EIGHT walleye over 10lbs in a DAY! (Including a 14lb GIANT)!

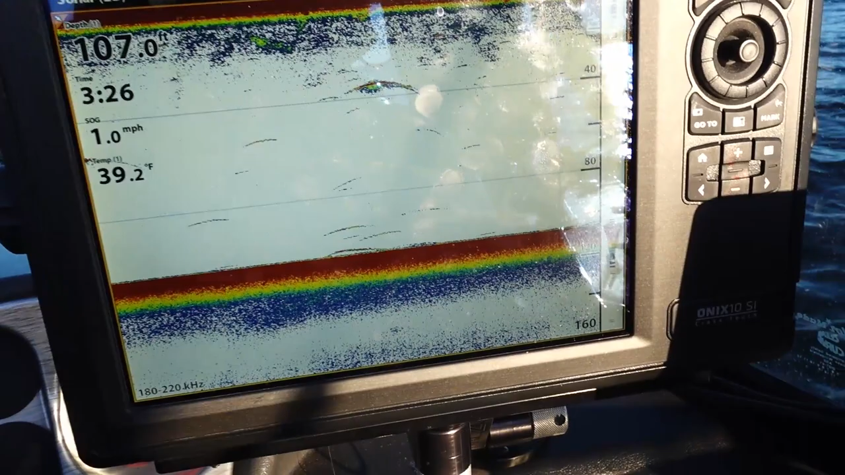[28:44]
On screen: depth 107.0 ft, water 39.2°F, speed 1.0 mph
slowest down did you put the kicker in neutral okay okay oh there she's starting to come down up here she should pop any second hey you're at almost at 60 so i think she's popped off already i see i see right there yeah that's her that's her right there she's
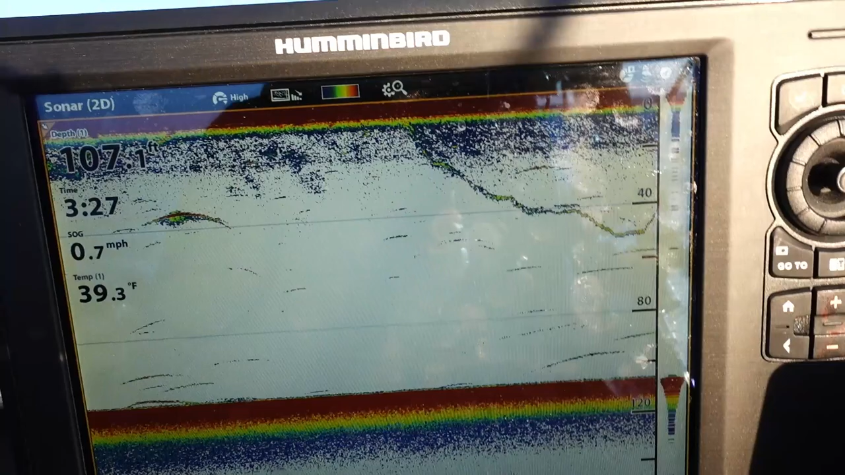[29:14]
On screen: water 39.3°F, speed 0.7 mph
heading down you can see a bit of that curve right there where she's going down
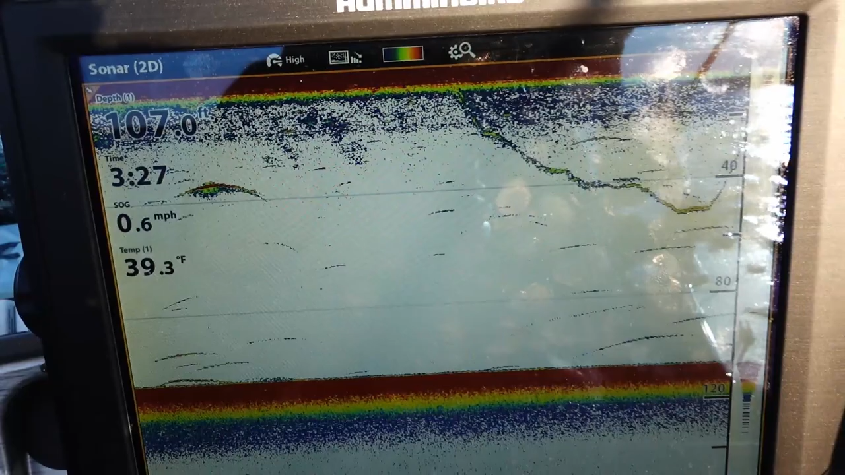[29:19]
On screen: depth 107.0 ft, water 39.3°F, speed 0.6 mph
awesome dan that's the biggest fish aboard dream